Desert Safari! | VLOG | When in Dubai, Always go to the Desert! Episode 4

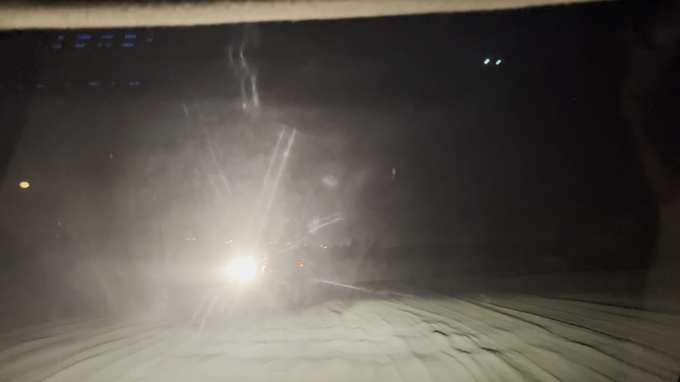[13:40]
ये अभी आपने देखा, ये हमारे एंडिंग में एक तरह से थोड़ा ड्यून बैशिंग करते हुए फिनिशिंग।